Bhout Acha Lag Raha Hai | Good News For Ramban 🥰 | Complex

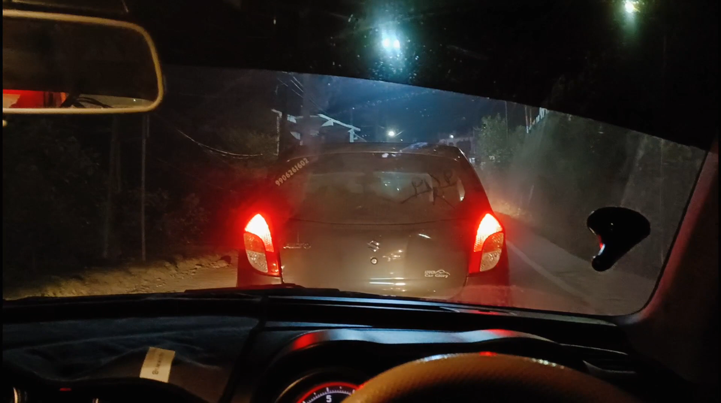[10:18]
ٹریفک والا ہوتے پھر نہیں لگتا تو کب پتہ نہیں ہوگا اور شام کے ٹائم